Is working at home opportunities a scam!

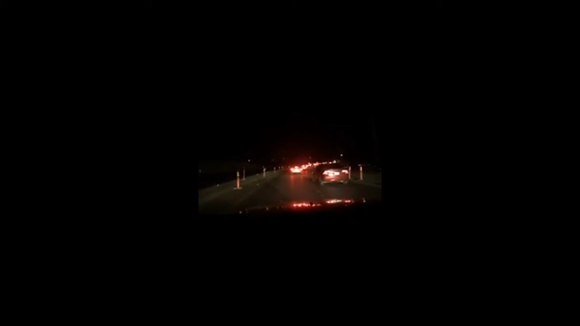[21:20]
this dipshit that's what i talk about when people don't know how to merge this guy has to wait till the last minute the last bit of merge lane then goes in why the do people do that yeah keep going you're gonna hit that cone up there